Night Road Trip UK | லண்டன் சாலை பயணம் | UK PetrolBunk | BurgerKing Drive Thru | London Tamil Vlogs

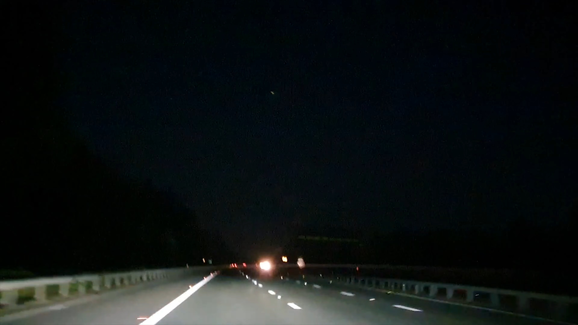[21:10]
இப்போயாவது ஒரு ரெண்டு மூணு கார்ஸ் போகுது. ஆக்சுவலி இப்பயாவது நமக்கு வந்து முன்னாடி ரெண்டு மூணு காரு எதிர்க்க அப்படிலாம் வருது.